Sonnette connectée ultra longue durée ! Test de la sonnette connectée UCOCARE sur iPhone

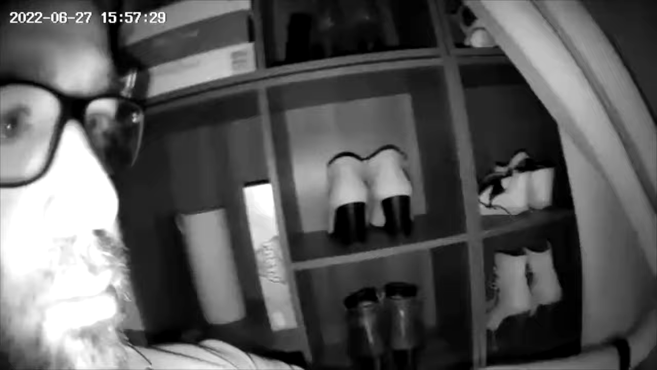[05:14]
de qualité Donc là je suis vraiment à zéro luminosité Donc à 2 mètres C'est relativement visible Là aussi Donc un sujet vous allez le voir Lorsqu'il est juste à côté En gros jusqu'à
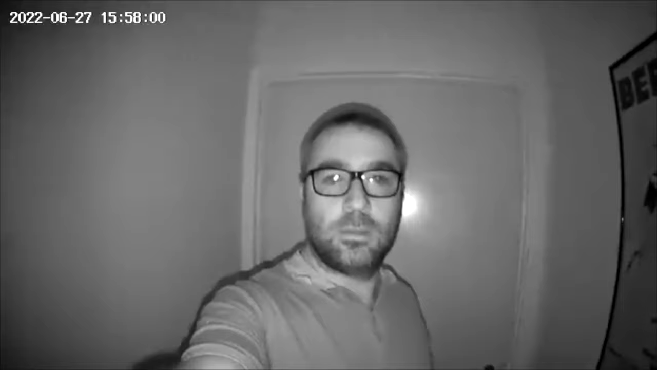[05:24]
10 mètres C'est convenable Donc ça c'est pour le mode nuit Alors tout à l'heure je vous en parlais On a une carte de 32 gigas offerte Avec la